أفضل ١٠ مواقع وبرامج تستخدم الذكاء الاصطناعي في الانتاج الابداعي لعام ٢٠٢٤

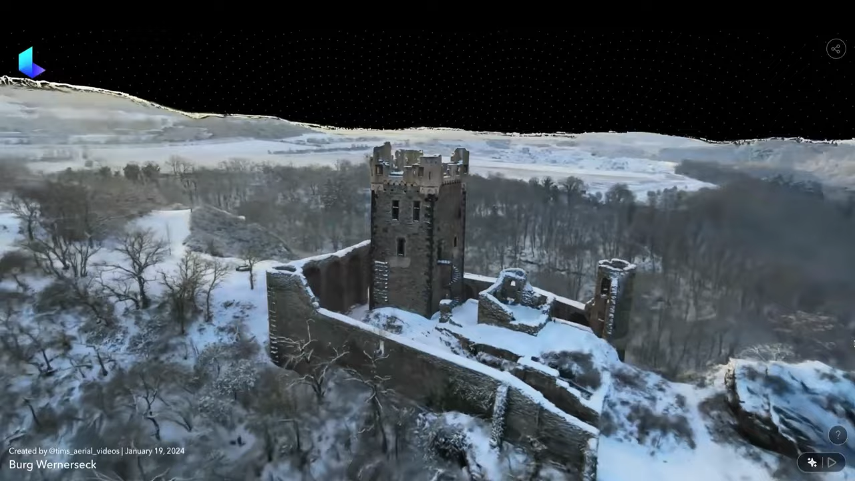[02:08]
وبعد فترة قصيرة تقدر تشوف الصورة أو الفيديو في صيغة ثلاثية الأبعاد